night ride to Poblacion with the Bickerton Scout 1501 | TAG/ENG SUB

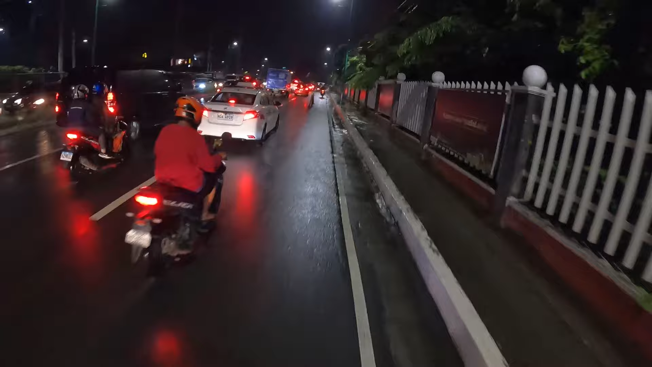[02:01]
Pagkakatapos ng malakas na ulan. Tapos gabi.
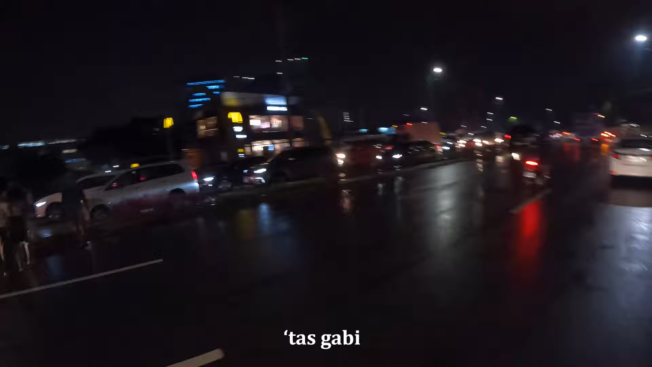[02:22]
Tapos rush hour.
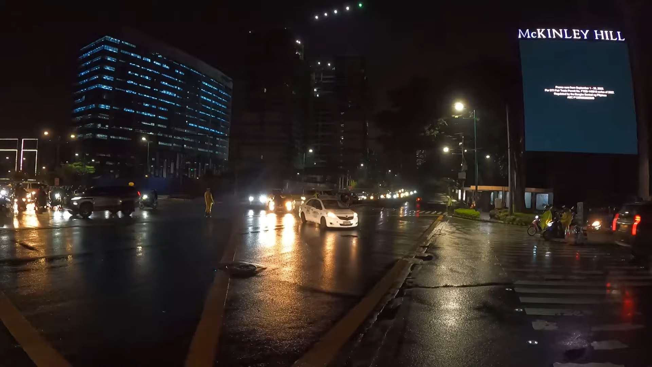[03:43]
because no one's giving way, and the enforcers, I know they're trying to do, they can to manage this, but
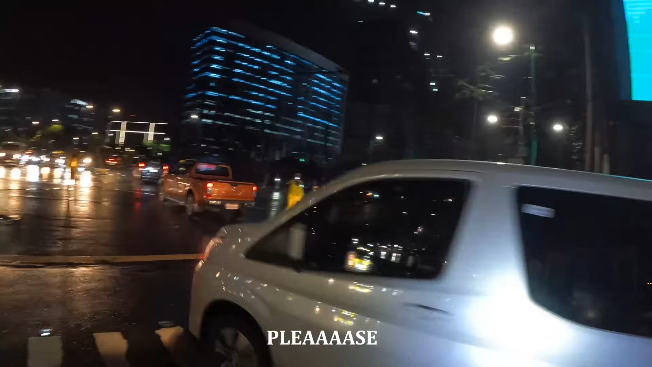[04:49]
sige na, patawid! Oh my god!
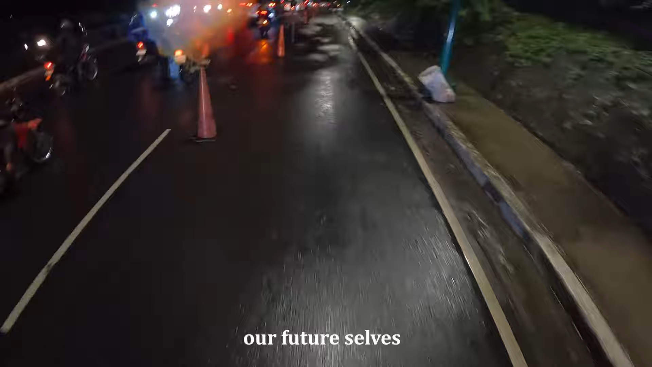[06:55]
Okay, as usual, we're parking to the palisan.
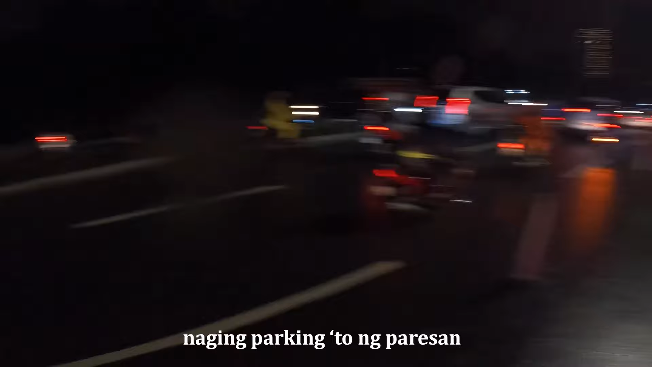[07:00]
Man, it's great for the small business, but come on.
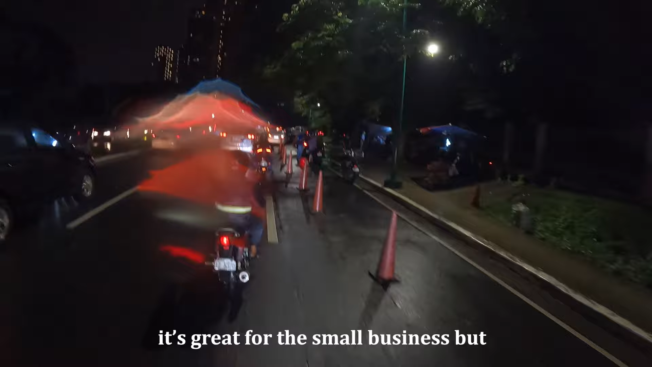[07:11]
Ang hirap nang magpapark ang mga driver dito.
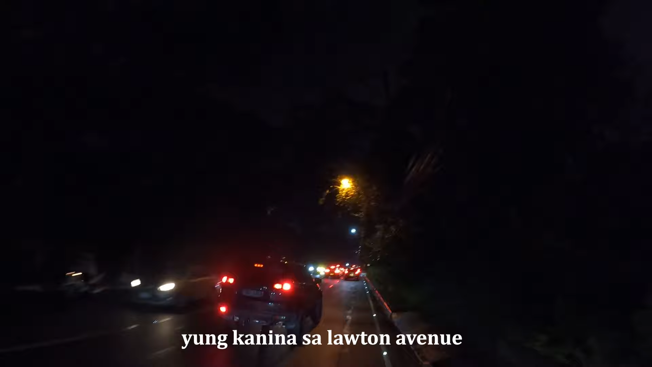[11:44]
Yung kanina sa Lawton Avenue or McKinley. Intersection between the two McKinley.
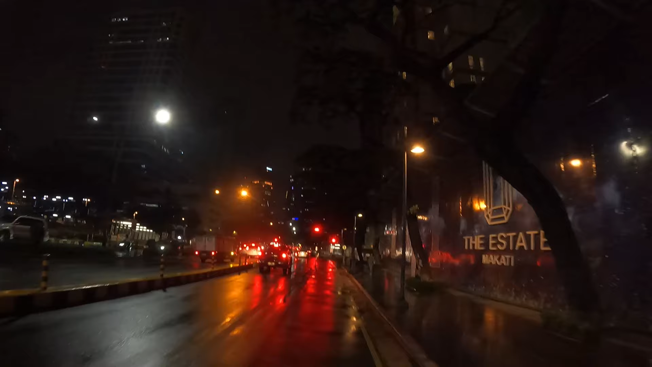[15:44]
Okay, I think it's right here. This is it, bike lane.